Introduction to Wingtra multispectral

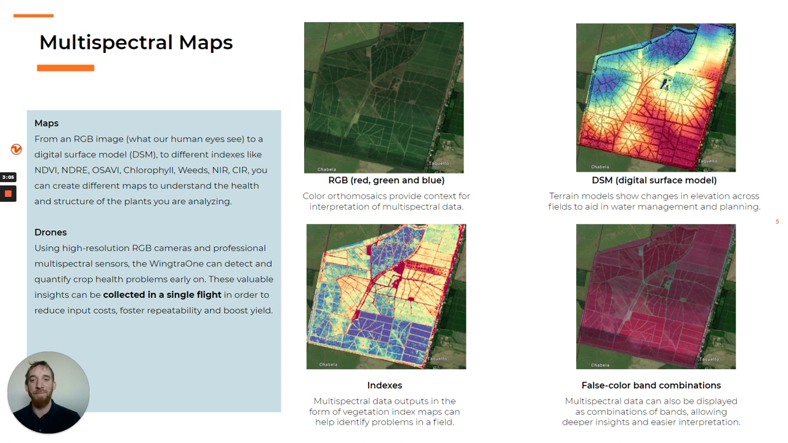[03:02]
With a multispectral camera you will be able to get more information on the same flight since the camera is capturing in RGB plus more spectral bands that are not perceivable with the human eye every time it triggers. While indexes give you precise information about crops, false color band combinations can tell you which plants are dead or highly stressed. Wingtra was designed to be used with different payloads which are easily exchangeable.